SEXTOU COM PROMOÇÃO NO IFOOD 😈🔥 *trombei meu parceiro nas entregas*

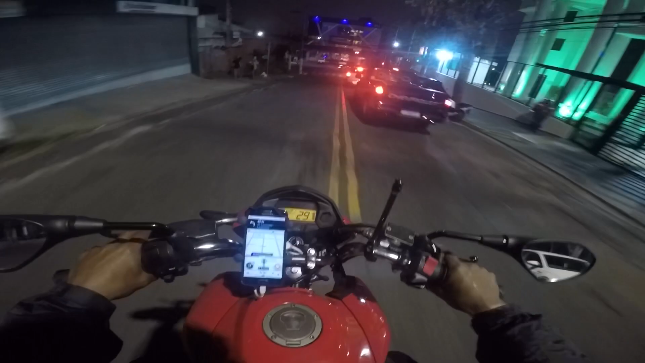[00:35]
Essa daqui mesmo, se eu não me engano, é de R$17, mano.
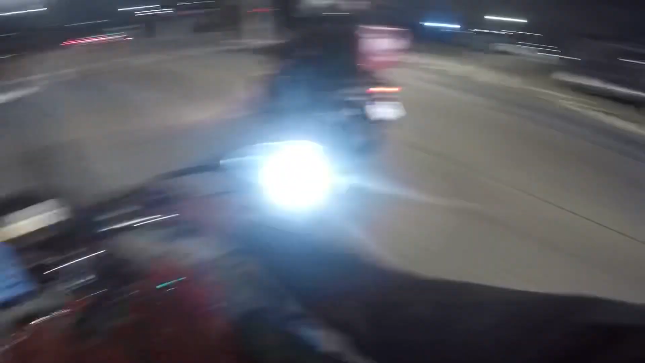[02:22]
Olha lá, o parceiro também vai lá pro Presidente Altinho.
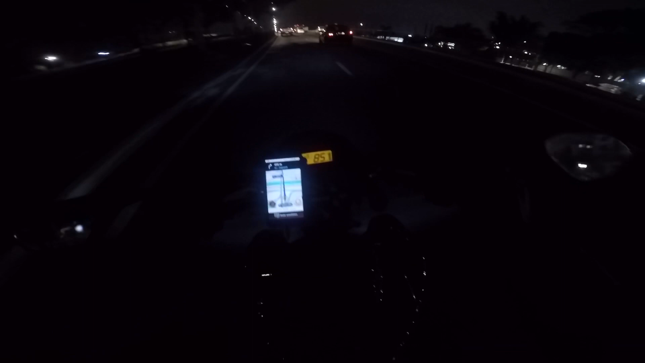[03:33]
Os doidão. Vai, fio. Olha só arregaçando no radar. Eita, bichão é doido. Vambora, filho. Toma, já cachorro.
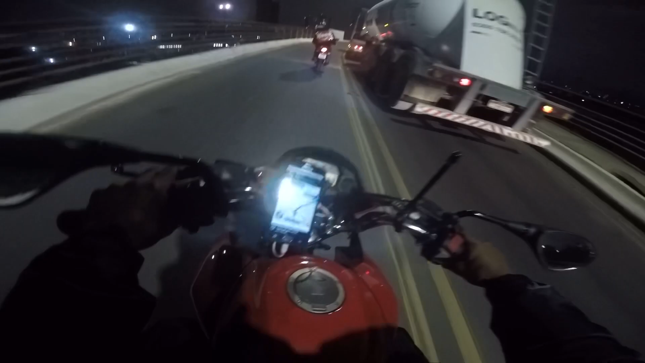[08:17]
Vai na fé. Vambora. Só os Bob. Ó. Aqui tem um radarzinho canalha. Será que pega esse radar ali? É, eu tô ligado. Será que é radar mesmo ou é aqueles bagulho lá de polícia?